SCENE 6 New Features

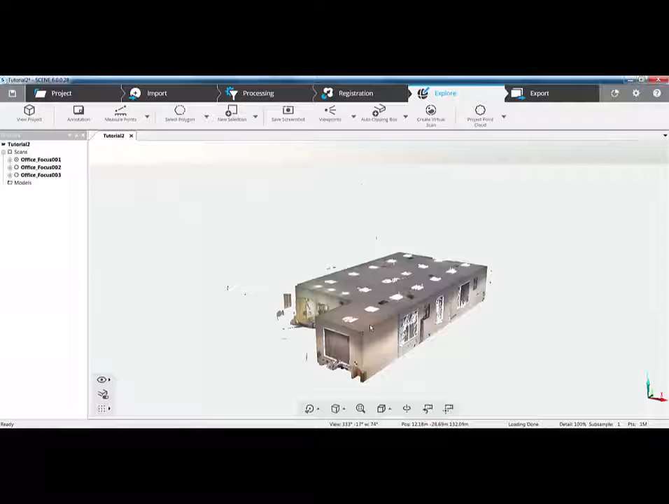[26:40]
What I would advise is if you are working with spheres more in the survey control way of working, then I would do that in the classic interface rather than this new interface. To add to that as well, if you are doing very complex cloud to cloud registrations, in here in the settings,
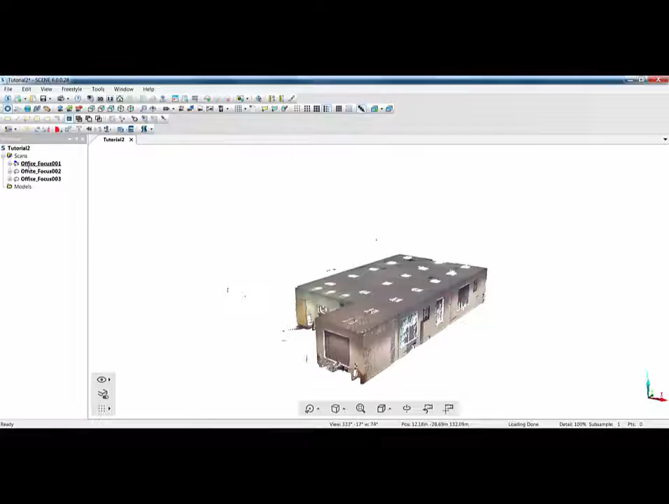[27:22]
Over on the left side now, you can see that we have got a scan point cloud, denoted by the number 3. If we right click to do export, we now have ordered or unordered.
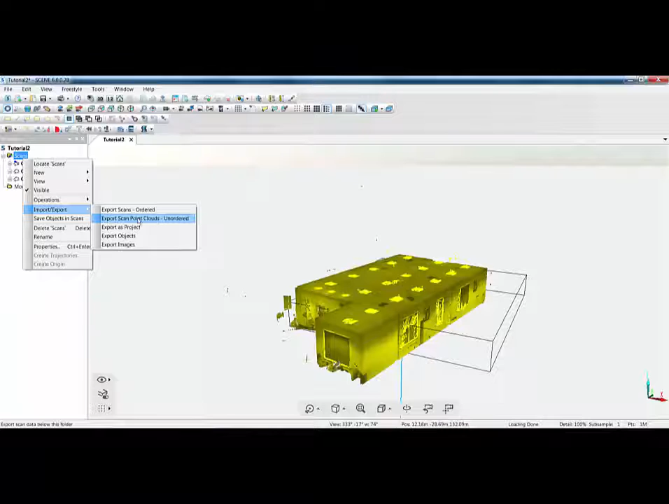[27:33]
So unordered is your scan point cloud or ordered is your raw FLS files. In the new user interface, we also have the smart navigation mode,
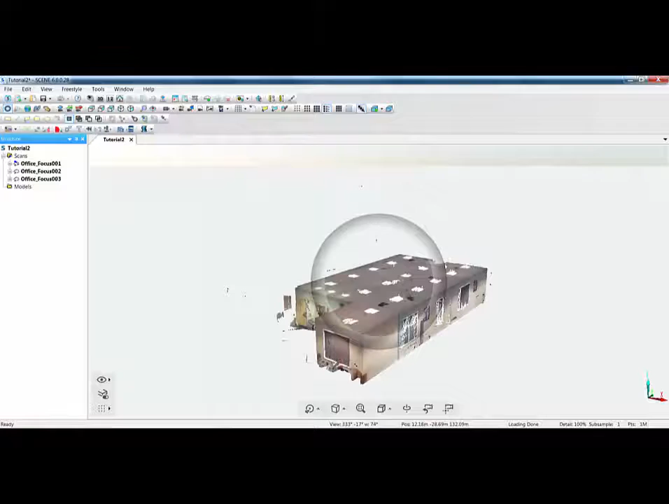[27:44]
which on the screen at the moment indicates a circle with a thick banding. We can actually modify that to be slightly different.
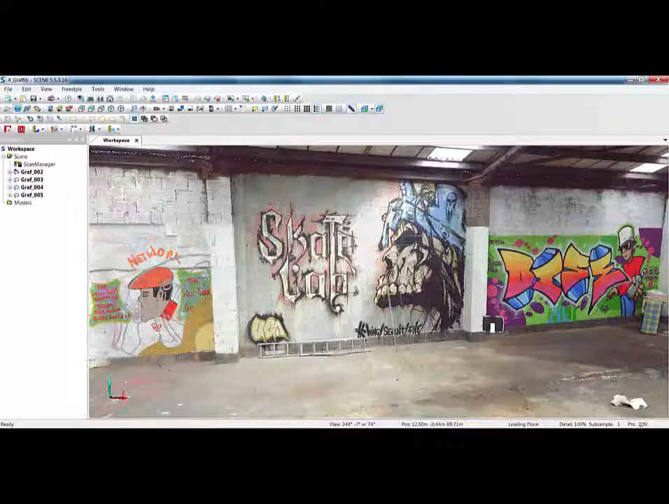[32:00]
So we start to get transparency and lost points in here. And as soon as I let go, down at the bottom, it loads in the relevant number of points.
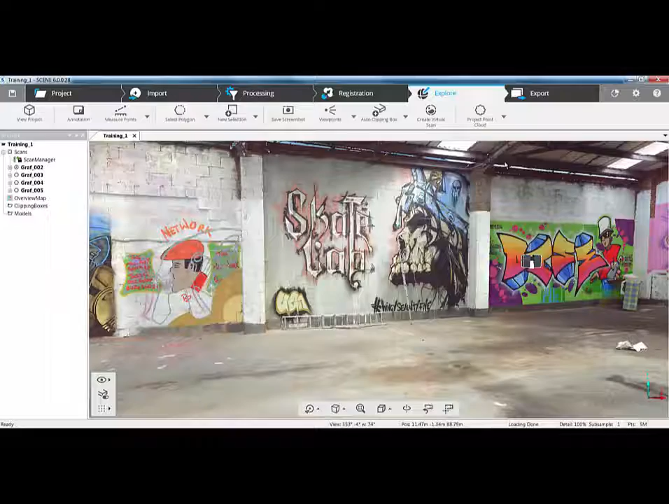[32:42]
The next option, which is full colour that was in the project point cloud, means I have to load in another couple of scans to show you as an example. So I'll just load those up now. So now what you'll see on my screen is on the left-hand side, we have scene 5.5. On the right-hand side, we have scene 6. We have two identical scans. If I go into each scan and look at the properties under the scan area in scene 6, and in the structure over here, go into the properties and the scan area here, we can see that these scans, or this scan, has been done at 1 over 32 and 4 times quality.
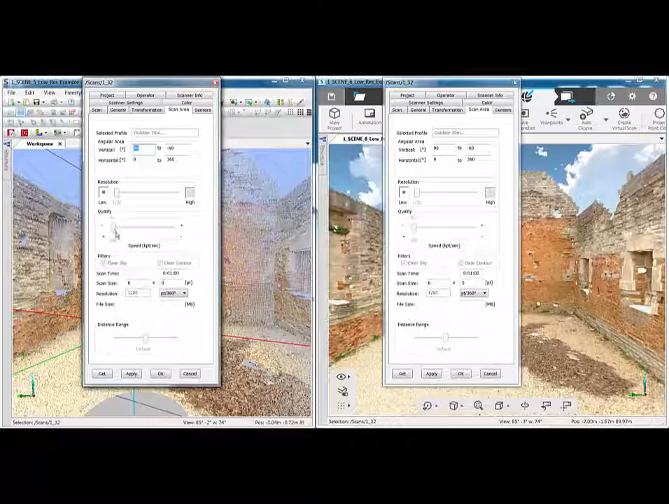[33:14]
So that's a point spacing of around 49mm at 10m distance.
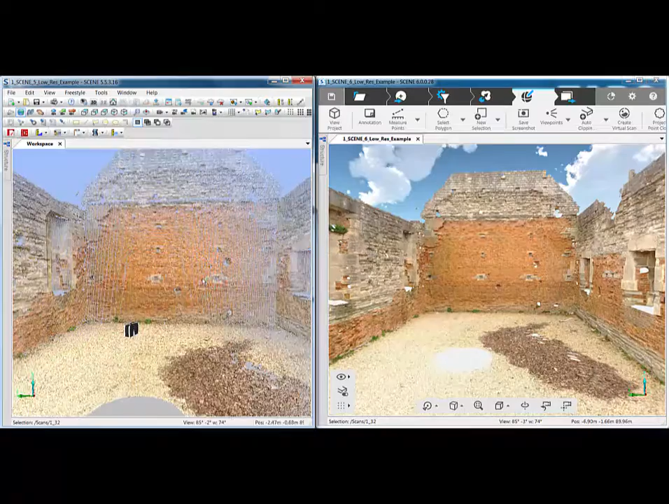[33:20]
And you can clearly see the difference on the screen. If on the left-hand side, I start to zoom in, my point spacing is very sparse. So what I can do here is zoom into the area,
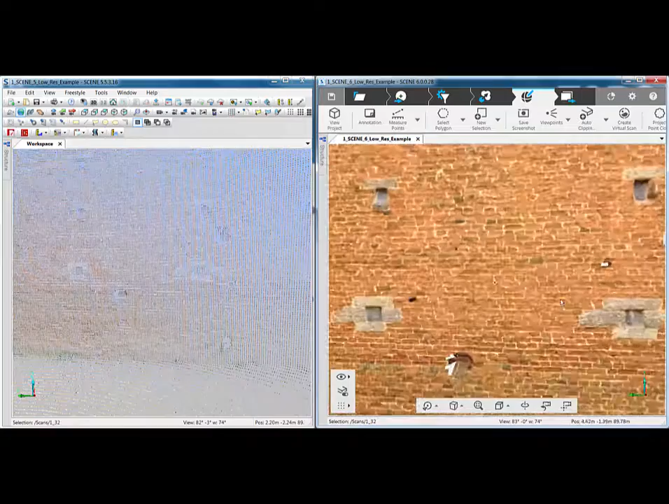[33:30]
and because it's closed the surfaces and it's applied full colour, whilst we've scanned at a very low resolution, from a graphical perspective, we've got absolutely perfect colour. So the result here means that you could get away with scanning at low resolutions, but still have the data in a graphical format for creating presentations and movies using the Video Pro app. You have to be careful though, because it depends on what you're doing with the data. Obviously on the left-hand side, we've got a very sparse point cloud, which you can see.
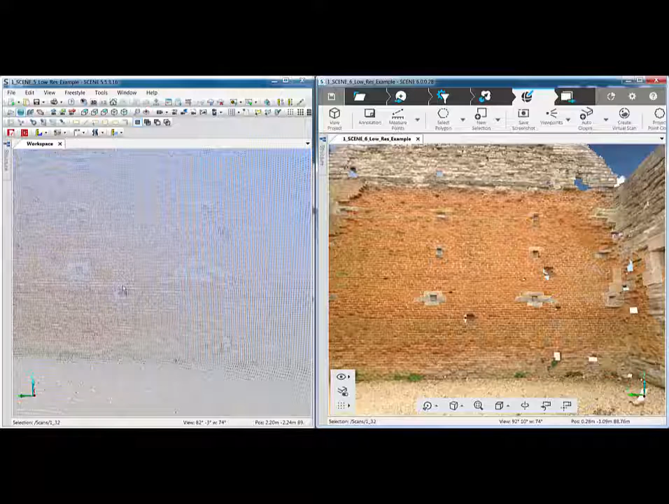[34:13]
It's a 1 over 32 scan, so it's a 49mm point spacing at 10m. If that's sufficient for the kind of work you're doing, then fine, you can still have the graphics. But if it's not, you might need to up the resolution. But it means that now, from a graphical perspective, you can do some absolutely wonderful presentations in the later version of Scene 6.
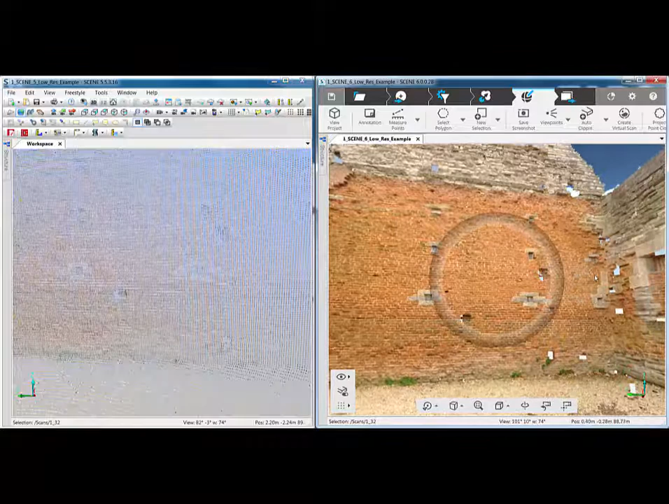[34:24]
So that shows you the graphical benefits of using the project point cloud in Scene 6.
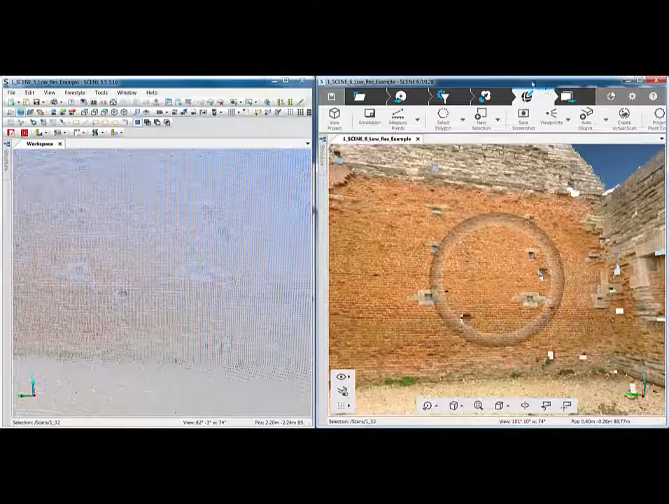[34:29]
I'm just going to close 5.5 now, or maximize Scene 6.
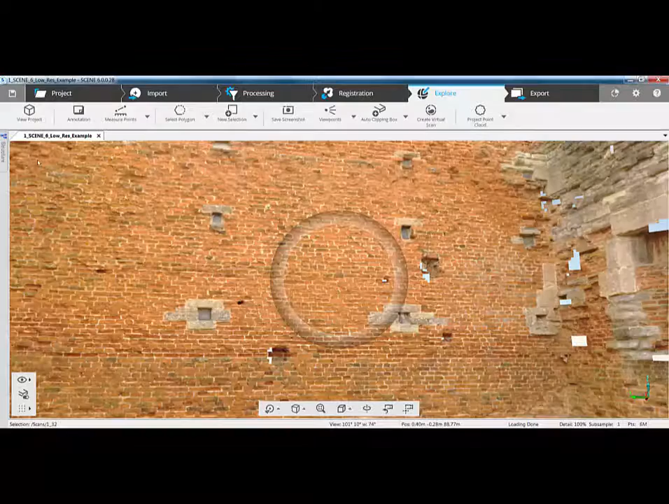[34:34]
I'll turn my structure view back to be pinned, so it's there permanently.
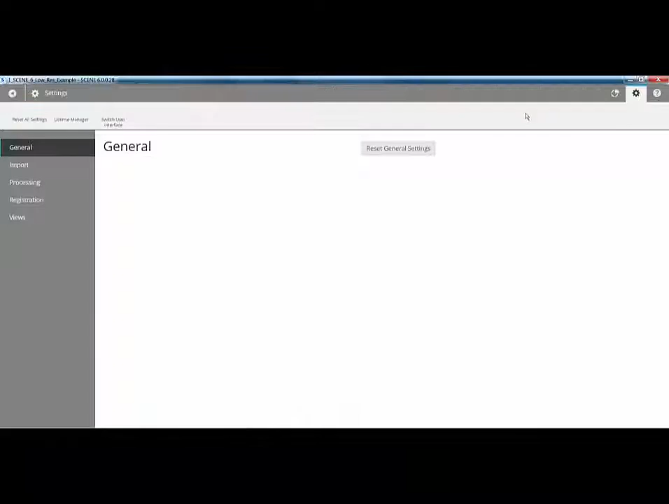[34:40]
And then what I'm going to do is toggle back to the classic interface over on the left-hand side.
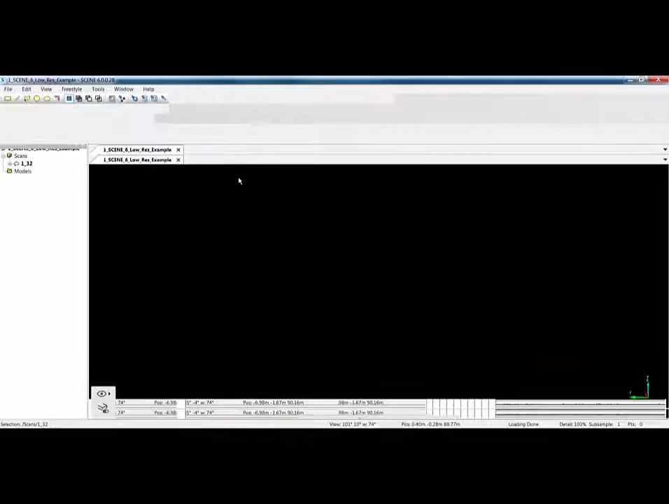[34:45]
And just finally over here now, because we're working with scan point clouds,
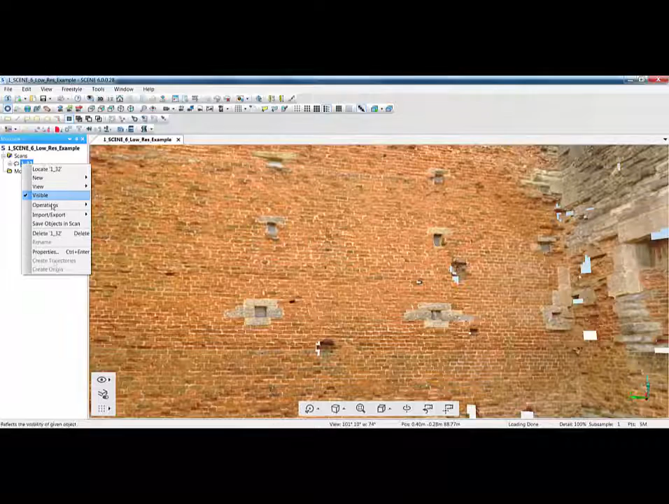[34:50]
if I right-click, we no longer have the ability to load a scan.
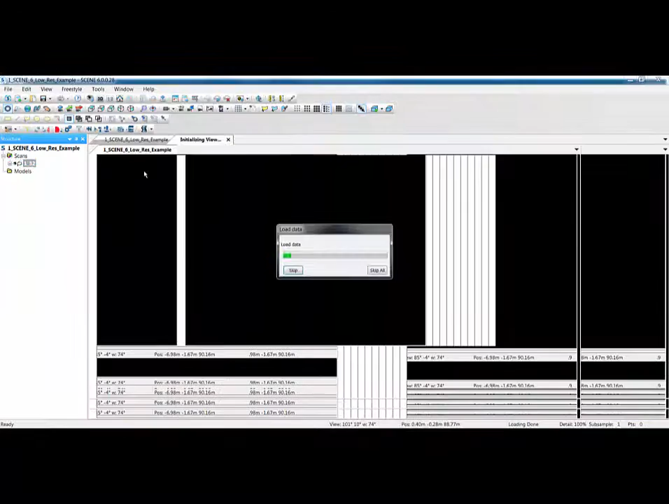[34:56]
Which is a benefit, because if I go to planar view, that will physically load the scan in, so we'll get the green icon here. And what I used to find is that, sometimes, you'd load a number of scans, you'd then press save, you'd close the job down, that job might have been on the server.
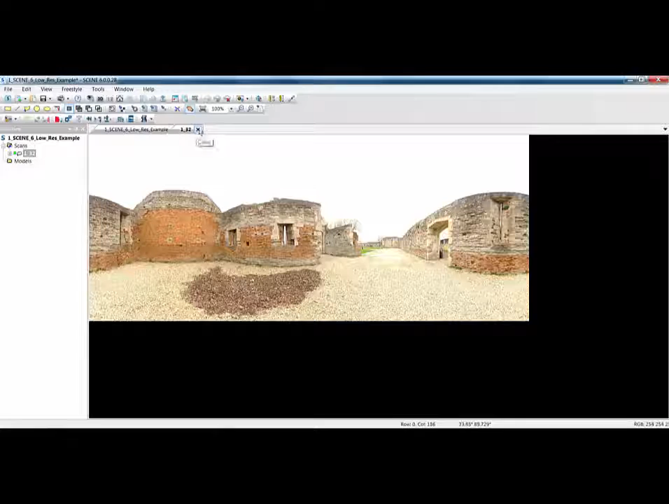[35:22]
Next time you go into it, because the scans were loaded, Scene has to load all those scans in. Or you start a registration, and you've left your scans loaded, and it'll be slower. But now, if I load a scan into planar view, as soon as I close that scan, it unloads the scan from the RAM of the machine. If I load it again, then it will instantly load in the scan, and we can start to work on it. Again, we've got all the tools up here that we've had before. So, just to reiterate, if I was doing a target-based registration, I'd pretty much do it in the classic interface. But then I could also go into the new interface, if I wanted to do some bits. But all the settings from there, also apply in here.
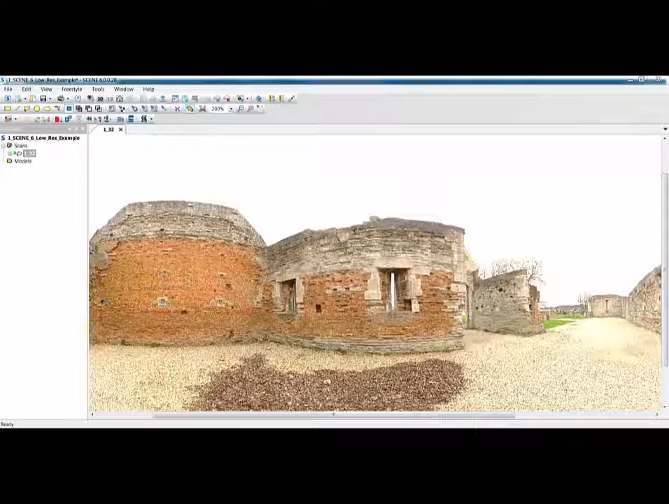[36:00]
So your project point code is exactly the same, with exactly the same settings. I'm just going to show a couple more small things, and to do so, I need to open another project. So we're back in the original tutorial project that we started off with,